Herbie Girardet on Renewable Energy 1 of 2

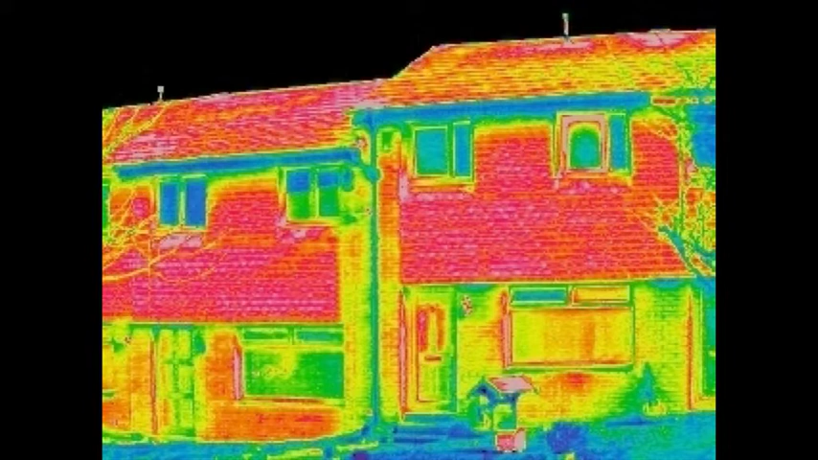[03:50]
This is the leaking of energy, of heat from buildings. Infrared photography shows that wherever you look in our cities, we have massive losses of energy as a result of bad insulation.